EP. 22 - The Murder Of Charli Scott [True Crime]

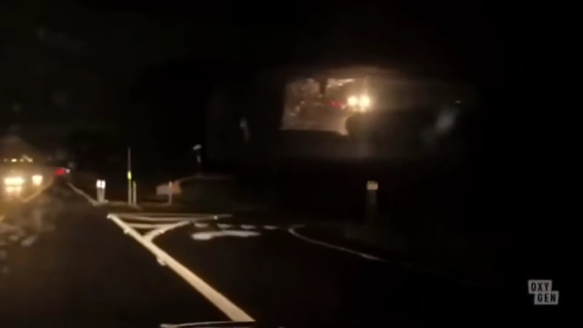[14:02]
Stephen told police he lost sight of Charlie's headlights in his rearview mirror. He just said he kind of punched it and took off. He figured she was all right at that point. There was no way to verify that Charlie had been on that road because the ping on her phone never left that one location off the highway. Stephen told officers that he was 100% certain it was her car because the front of it was unique.